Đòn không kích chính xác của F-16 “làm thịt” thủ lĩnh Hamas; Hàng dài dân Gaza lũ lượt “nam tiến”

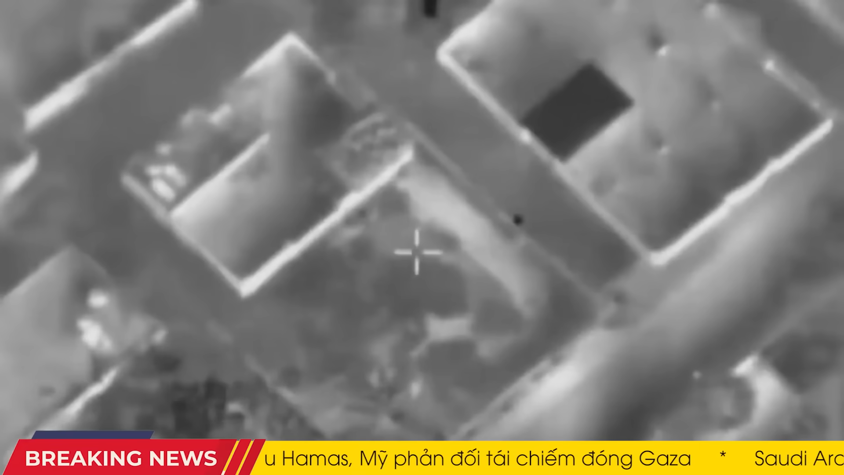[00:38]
Chính quyền Israel cho biết ông ta là người đứng đầu bộ phận công nghiệp và vũ khí của nhóm khủng bố.
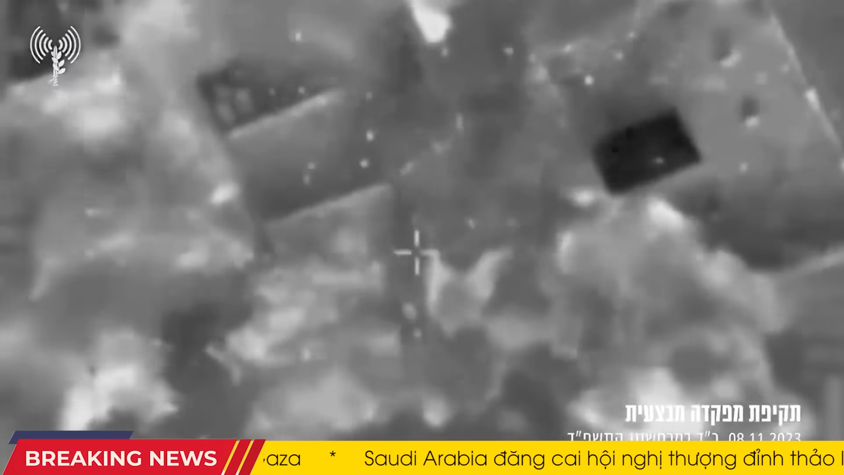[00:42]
Trong các hoạt động riêng biệt qua đêm, IDF cho biết lực lượng mặt đất đã chỉ đạo một máy bay tấn công một đội hỏa tiện chống tăng của Hamas và một cuộc không kích đã giết chết một số thành viên của đội chịu trách nhiệm phóng hỏa tiện vào Israel.